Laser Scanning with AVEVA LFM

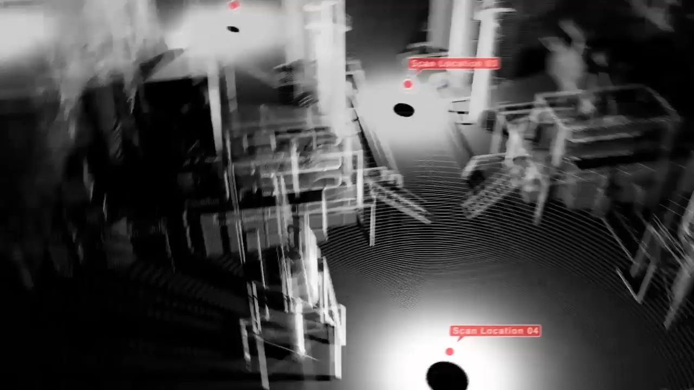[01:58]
This means that any scan data format can be imported giving you greater flexibility on every project.